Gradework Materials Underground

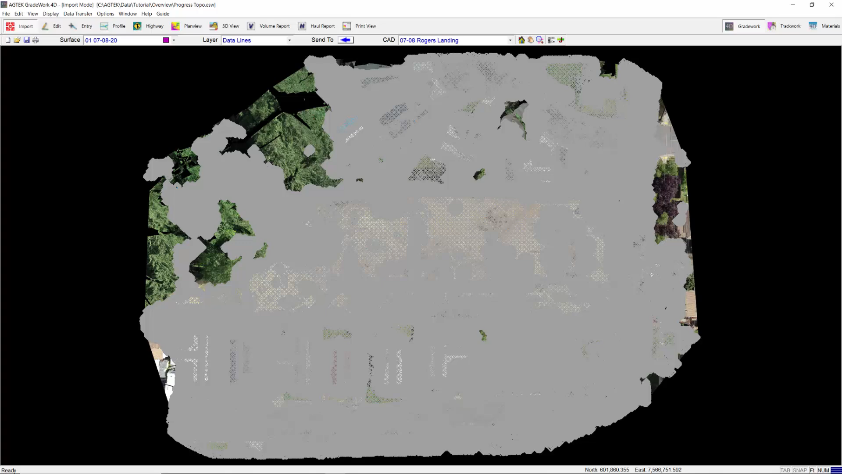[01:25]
View the raw data in 3D to locate any obstructions.
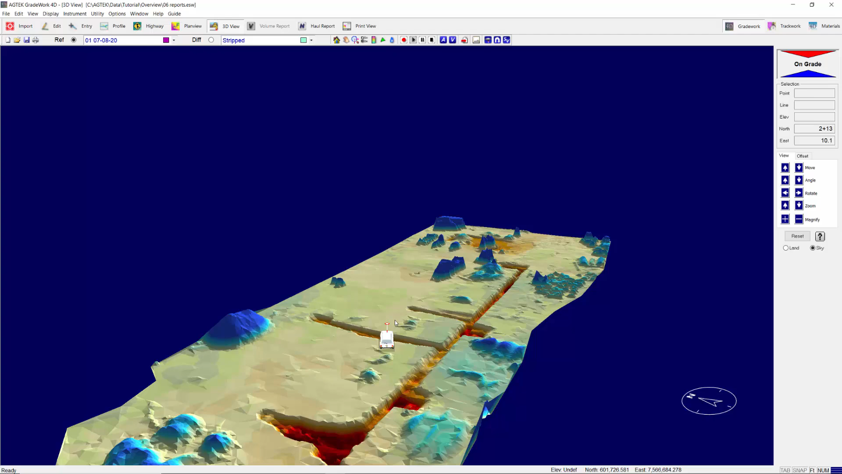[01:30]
With the orthomosaic TIF image in the background,
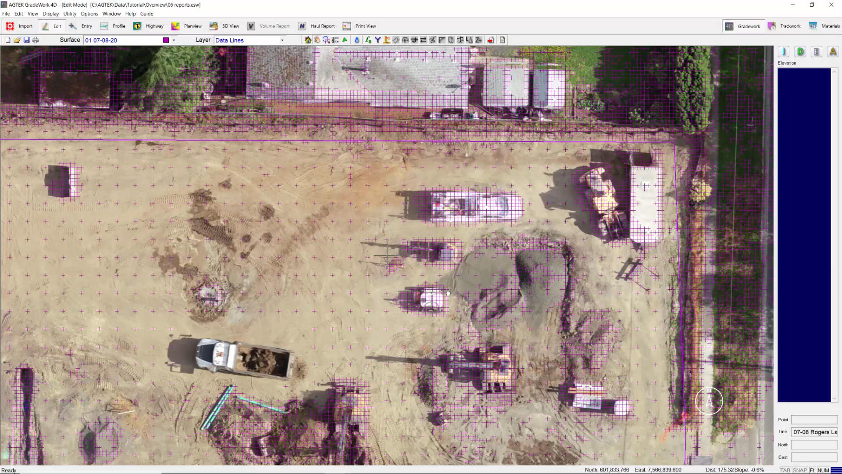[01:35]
use simple editing techniques to clean up the point cloud data.
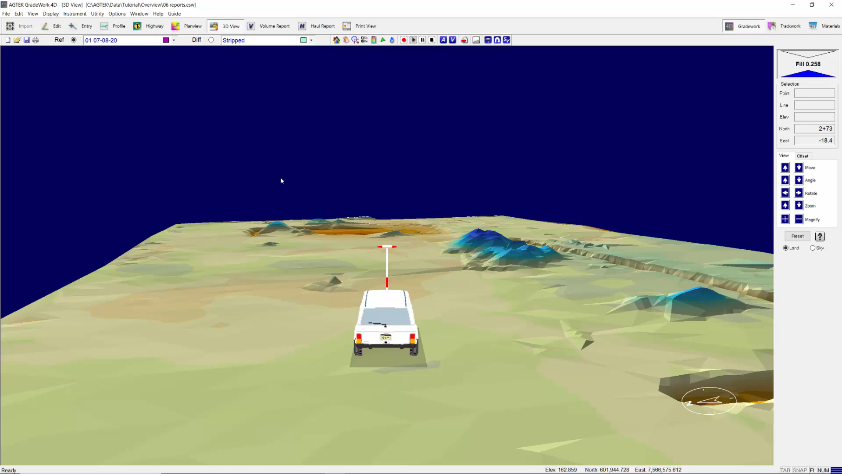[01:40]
View the results in 3D to inspect the survey.
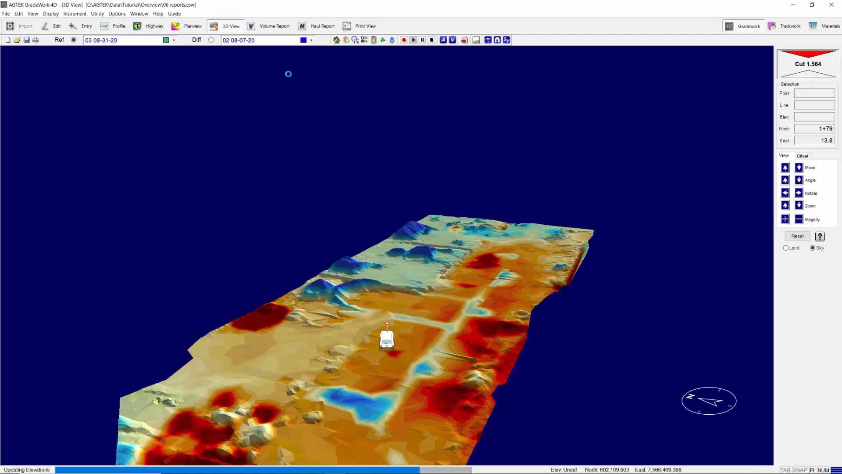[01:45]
Compare multiple drone surveys to measure production and efficiency as the job progresses.